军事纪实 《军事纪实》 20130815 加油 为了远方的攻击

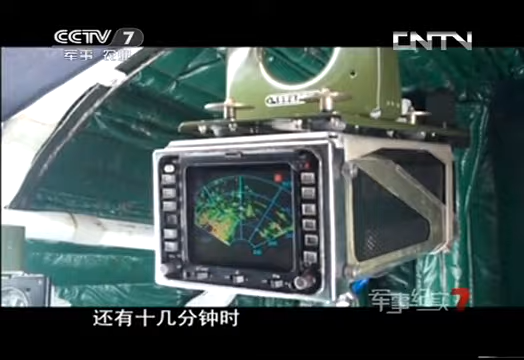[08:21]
但就在离汇合点还有十几分钟时，雷达显示在汇合点出现了大片浓积云，加油机不得不临时改变航线。